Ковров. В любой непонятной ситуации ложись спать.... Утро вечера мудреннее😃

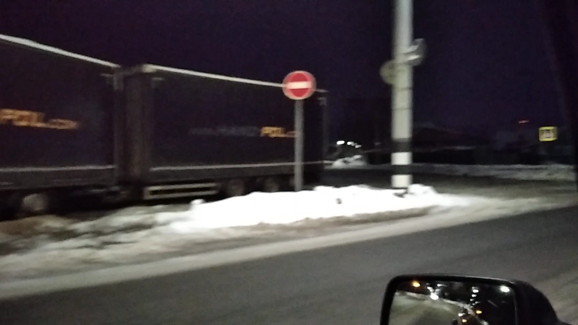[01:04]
То есть пиздец блять То есть объезд препятствий как бы только справа Вот товарищ решил,
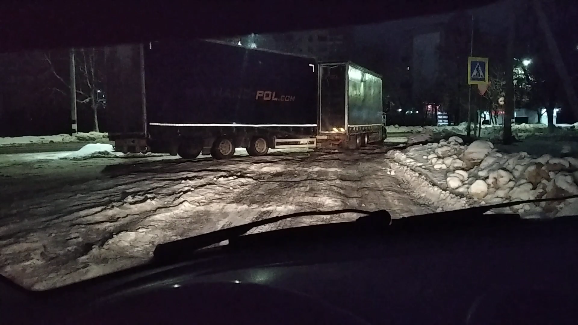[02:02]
А тут чувак спать лег Бабаська это блять Ну и отсюда выезжать будете уже по встречке блять Что на мой взгляд является нарушением блять Ну вроде бы дальнобойщик блять Но первый вопрос как он сюда блять попал Когда сюда как бы на грузовой проезд запрещен Так он еще и блять встал спать нахуй не знаю
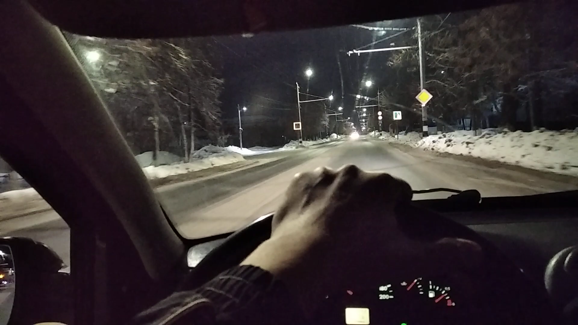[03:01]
Блять заказали логан Он говорит блять пропал куда-то Пропал нахуй Я говорю никуда не пропал Он вот стоит там обедает ебда А он говорит 200 метров до нас не доехал блять Заказ отменил и все нахуй Вон чуваки стоят блять Похуй вообще блять Кого-то уже блять дергают нахуй Ну то есть чувак тоже Как бы не доехал блять до пассажиров
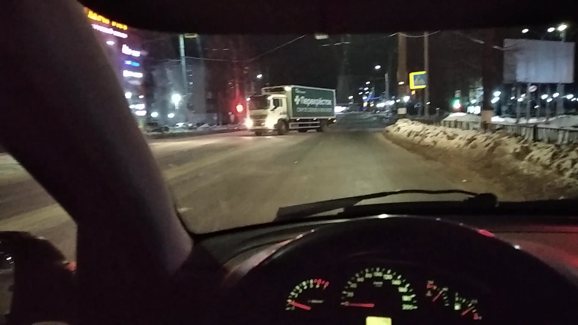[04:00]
Даже предлагаю Развернуться блять Посмотрите на Тормознут его или нет Хотя могут и меня тормознуть блять я думаю Сейчас на них в зеркало будет видно блять Тормознут его или нет
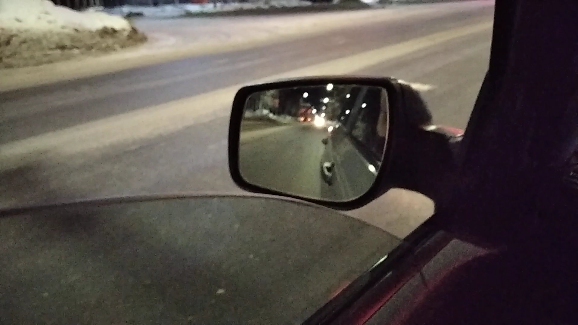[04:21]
Я многоишников хуярит блять Ребята отчаянные вообще пиздец У нас в центре города по ночам То автовозу блять гоняют То еще какую-нибудь хуйню блять Байду блять